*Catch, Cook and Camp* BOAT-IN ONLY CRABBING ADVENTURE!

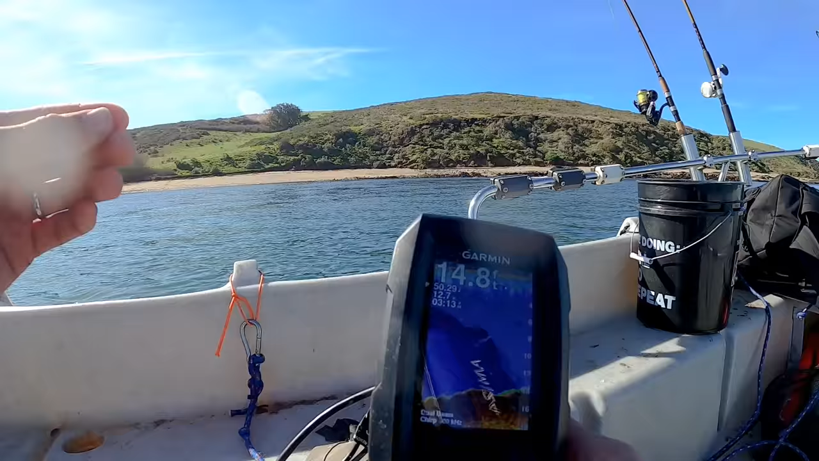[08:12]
I can even see where their fish are. And I don't know anything in the rule book saying you can't scout something out with a boat and then fish from shore and catch them.
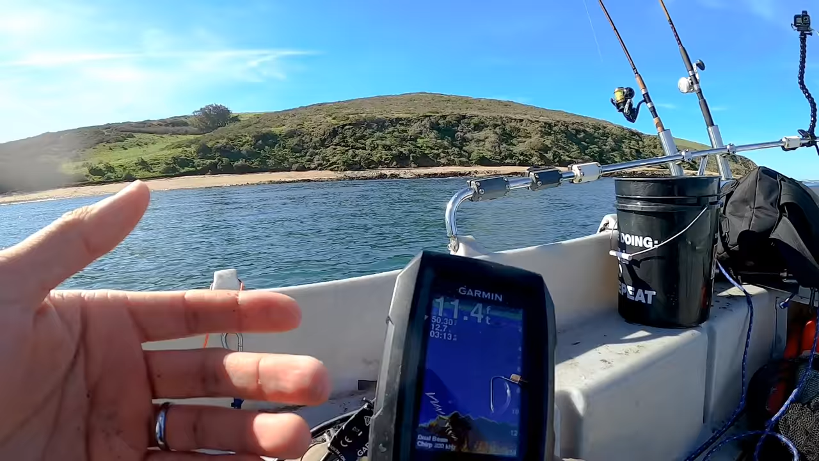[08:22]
All I know is that the season from boat fishing for rockfish is closed until about April or May. And that's all I know. Other than that, I know rock fishing from shore is open all year round. There's a fish down there at the bottom. See that at 15 feet?